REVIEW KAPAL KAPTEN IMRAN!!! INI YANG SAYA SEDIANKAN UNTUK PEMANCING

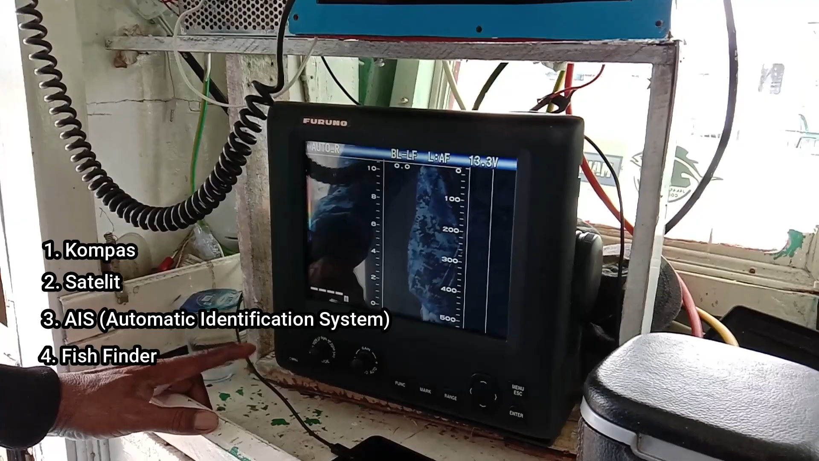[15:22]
kita pakai juga ini otomatis sekarang semua lecak kita utuh cuma
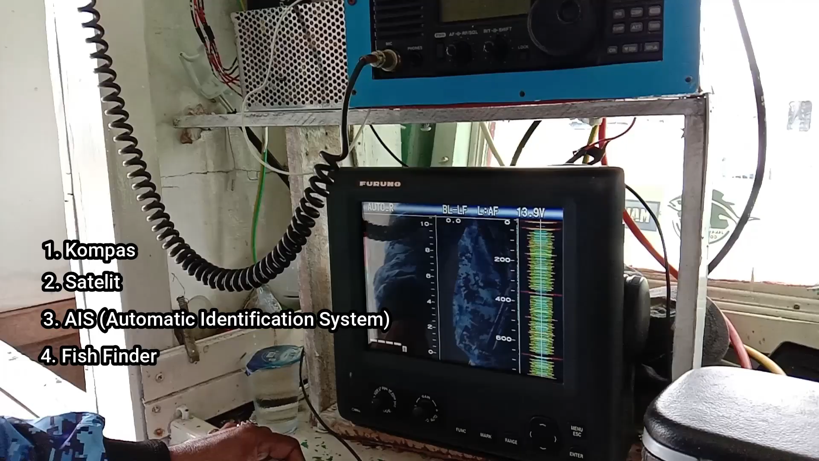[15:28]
300 meter semua dia bisa menjangkau 2000 meter oke